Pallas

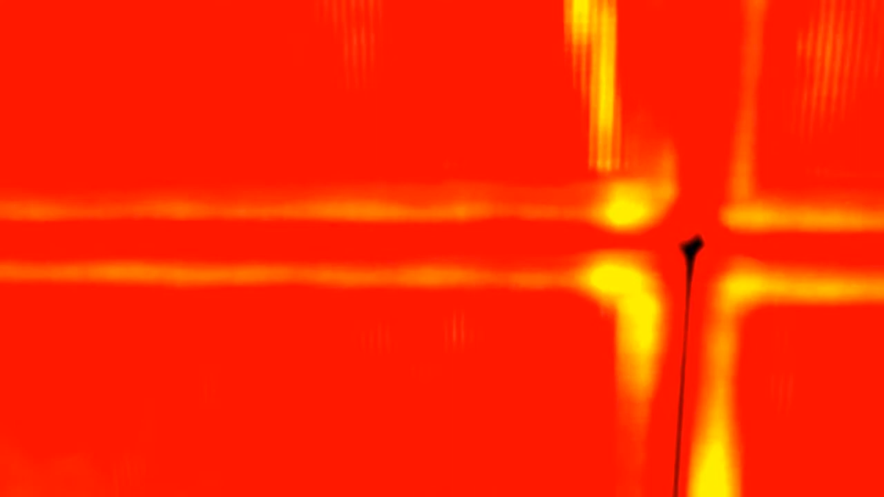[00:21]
что на изображение выводят И выводят на эту ленту картинку